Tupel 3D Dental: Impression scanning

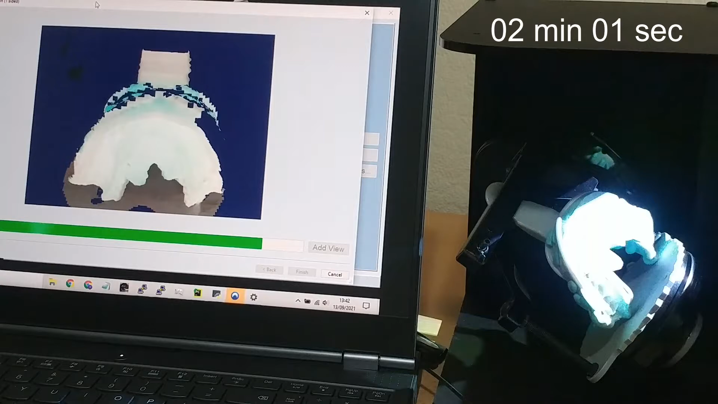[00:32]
Now it's done, we can crop it.
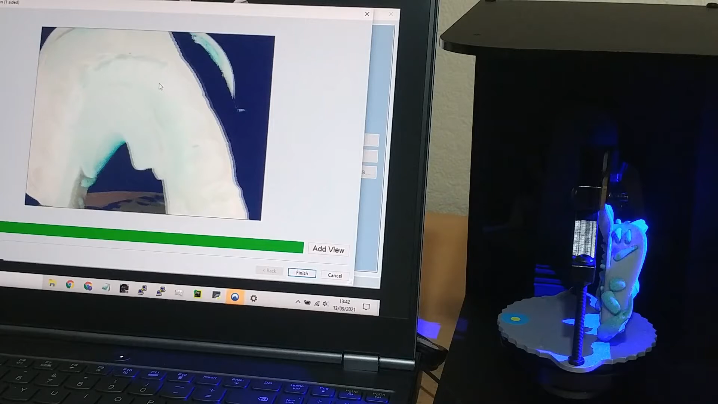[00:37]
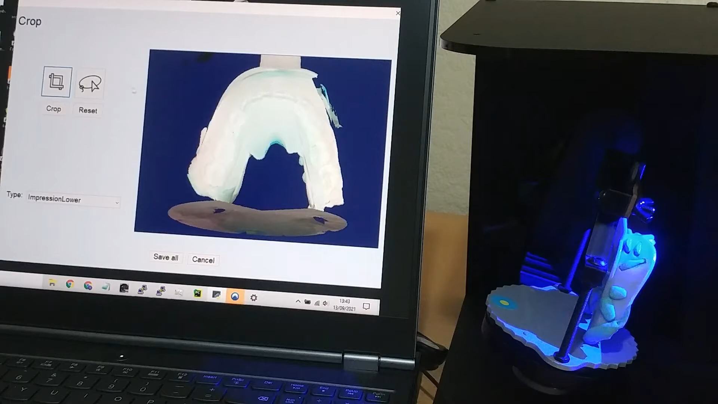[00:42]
Here I'm using the lasso tool, and I've got to select what I want to keep,